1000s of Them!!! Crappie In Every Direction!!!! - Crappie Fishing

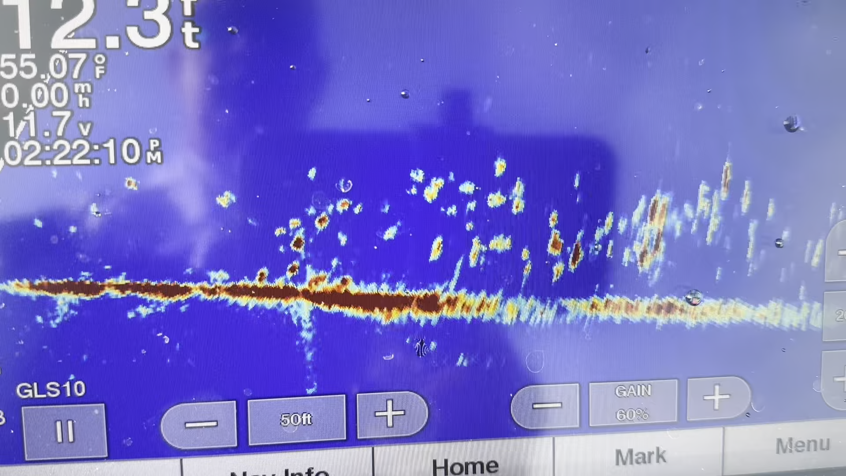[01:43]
On screen: water 55.07°F
Over like crazy. That's all crappy, y'all. School's crappy. 11 foot of water.
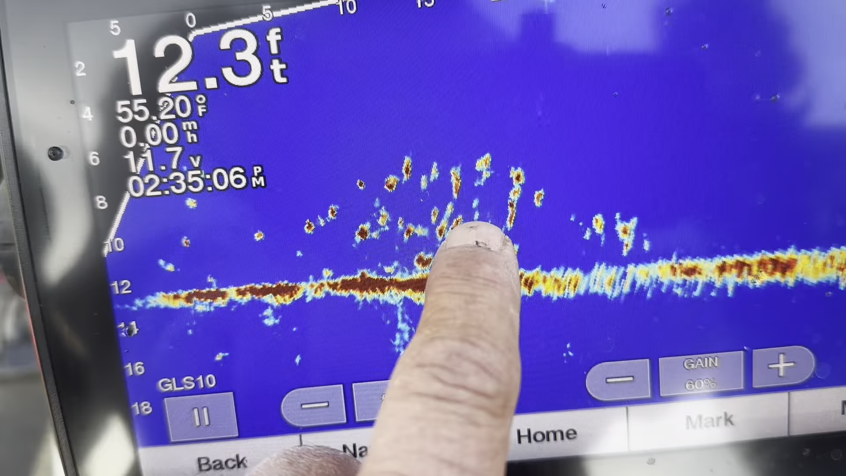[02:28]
On screen: depth 12.3 ft, water 55.20°F
Get your nut. Fish moving there. There goes Sam. There goes your jig, Sam. Start whining. Here comes the fish, Samuel. They still falling. You got two falling now.
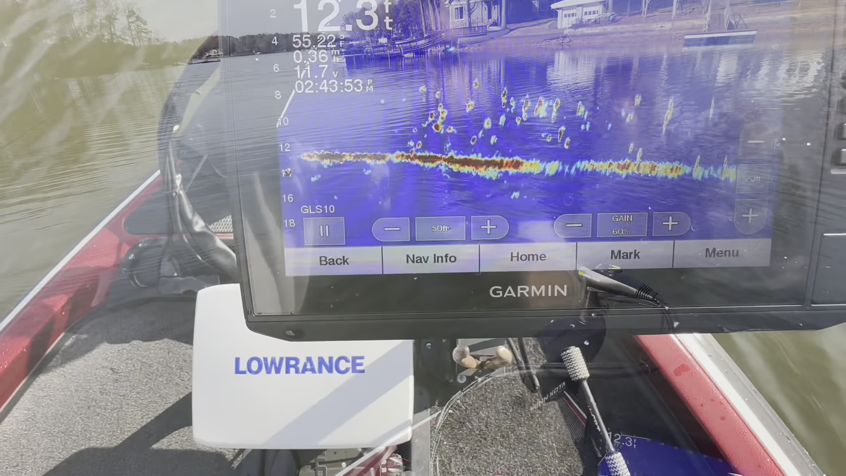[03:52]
On screen: depth 12.3 ft, water 55.22°F
Let's see one up on it. Start winding some more. Oh, here come two after. You got him? You missed him.
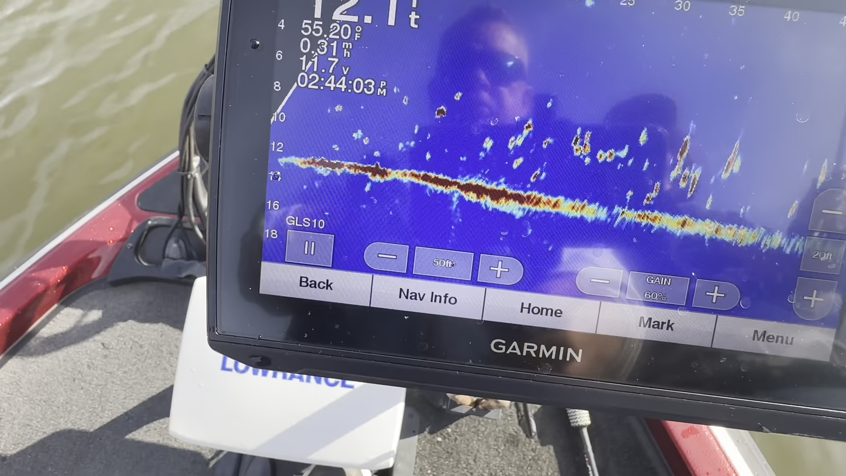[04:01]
On screen: water 55.20°F
You're right there on top of him. Start one. You get him?
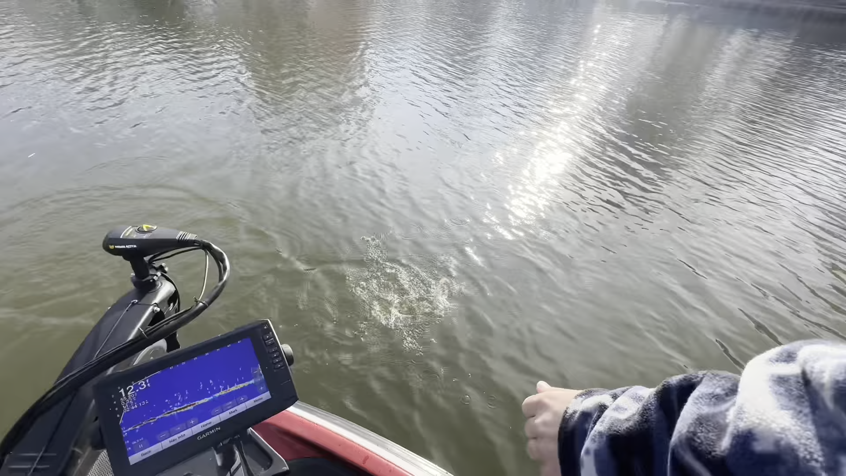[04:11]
There's another one.
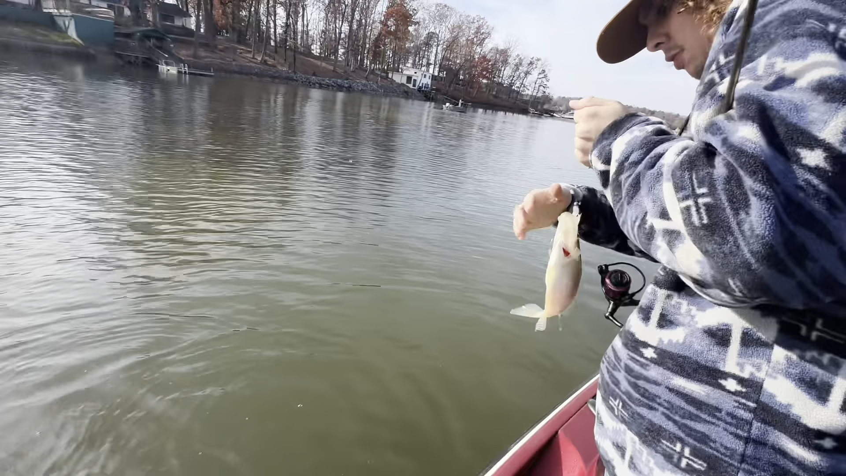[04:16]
Honestly, we're hungry. He's a baby. Little baby. Where'd you fall? Right there. There goes your G. Start whining. Here comes a fish to you already. Did you get bite? Here come another one. Did you get him? You got him.
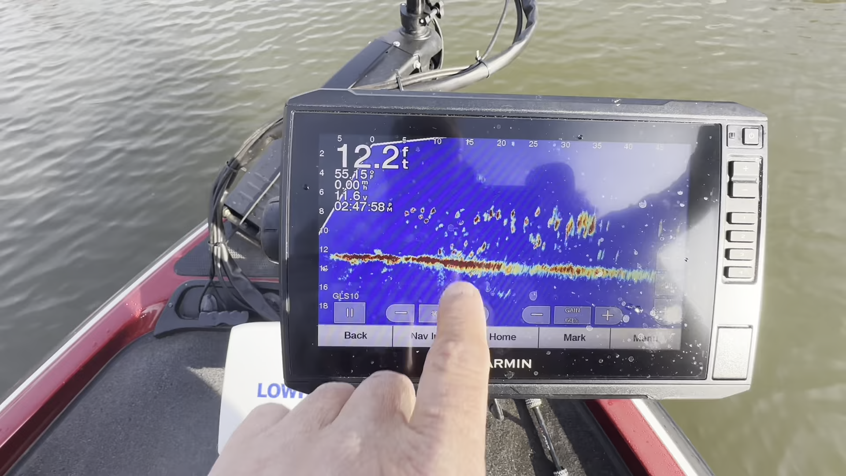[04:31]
On screen: depth 12.2 ft
I can see you winding him in on the scope. That was crazy. It's a good one too, Sam. Slam in here. All right.
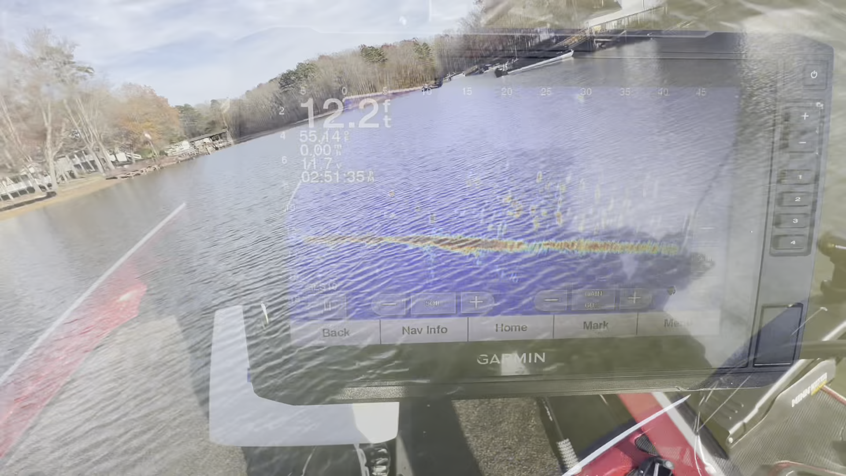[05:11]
On screen: depth 12.2 ft
They're getting picky, Sammy. There you go. You go. One, Sammy. They didn't even look at you, Sam.
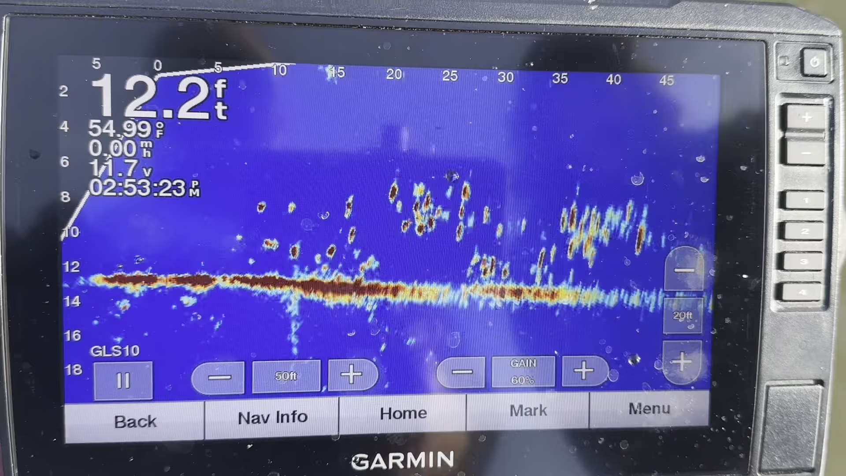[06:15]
On screen: depth 12.2 ft
He's probably fishing the same pool, you think? There goes your G. There went Samuel's wine, boy. Not you, Samuel. Start whining, Samuel. You got it? Yeah, I seen him come out. Whine, Samuel.
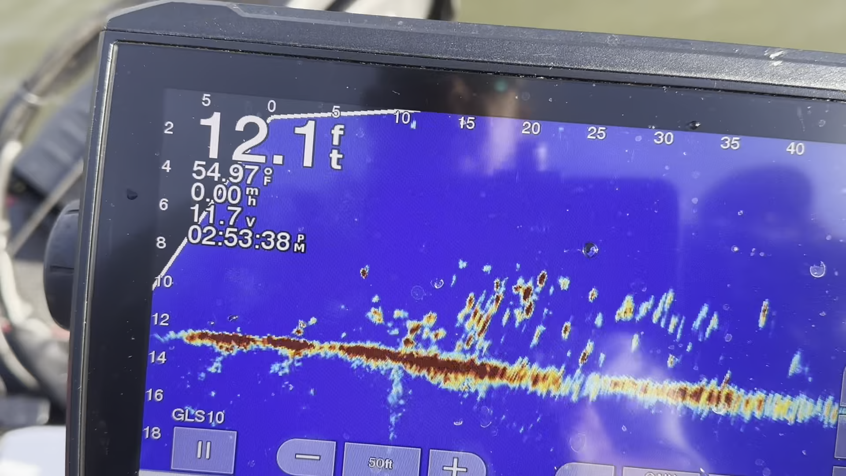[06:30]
On screen: depth 12.1 ft, water 54.97°F
You got one falling. I see him.
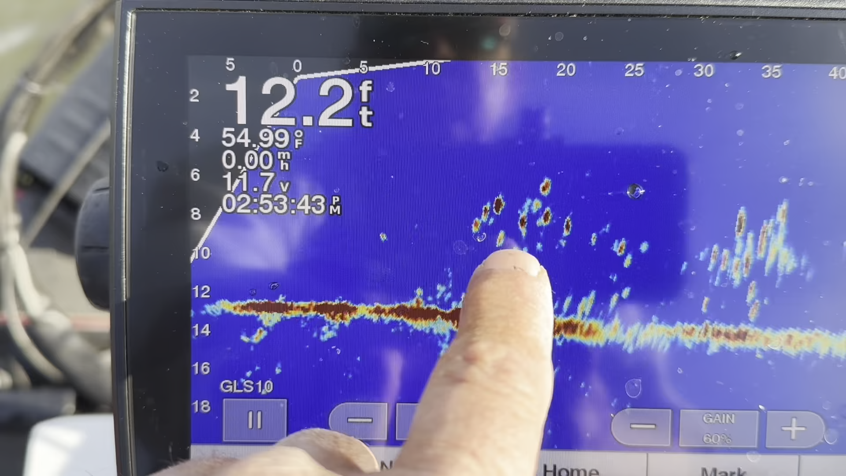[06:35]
On screen: depth 12.2 ft, water 54.99°F, speed 0.00 mph
You get him? All right. Doubled up. Yeah.
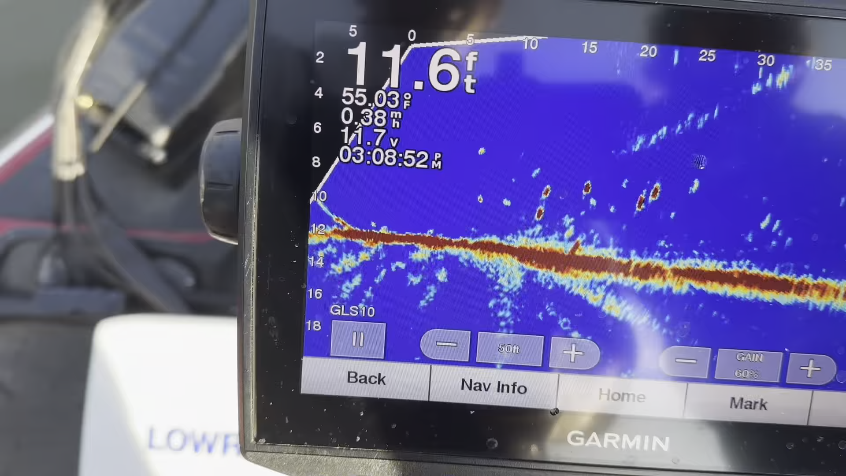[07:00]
On screen: depth 11.6 ft, water 55.03°F
Why is having your lines loose? Why are you laying on the bottom?
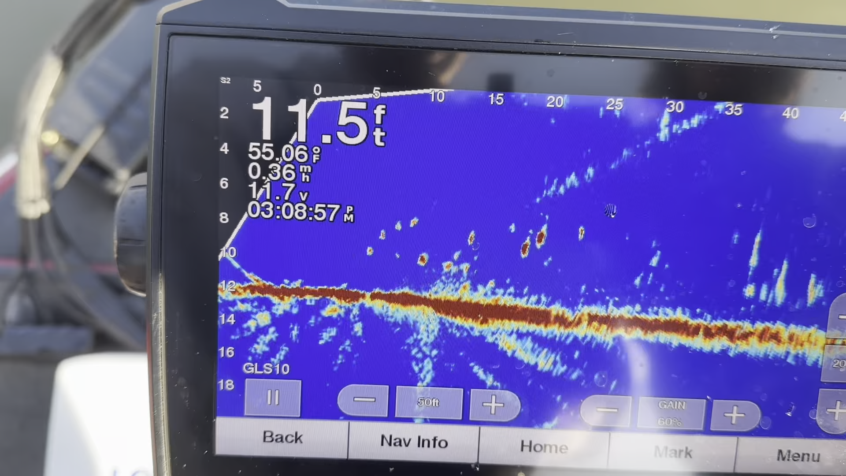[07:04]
On screen: depth 11.5 ft, water 55.06°F
Oh, man. I hear you, boy. Maybe that's what you got to do. Let it sink to the bottom and just wind it up and catch him. He's a baby, though. Sling him in here. Oh.